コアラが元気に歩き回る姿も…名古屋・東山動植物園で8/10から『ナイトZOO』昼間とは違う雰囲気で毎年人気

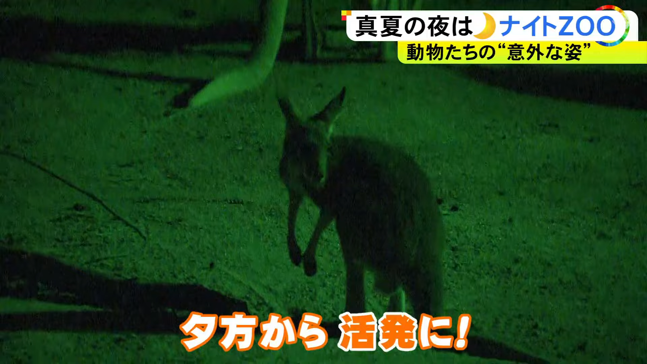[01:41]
涼しくなった夕方から活発に動き始めるカンガルー、中には元気すぎて
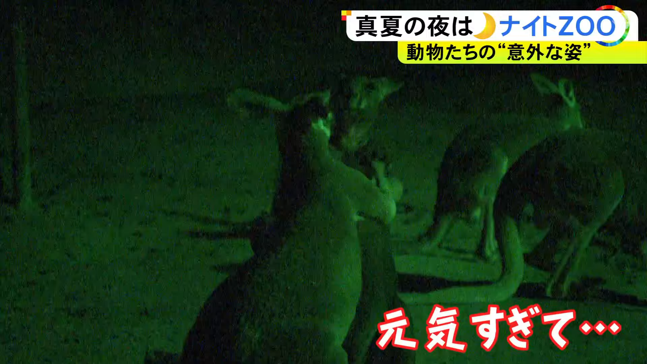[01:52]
ちょっとしたバトルも。仲良くしなさい。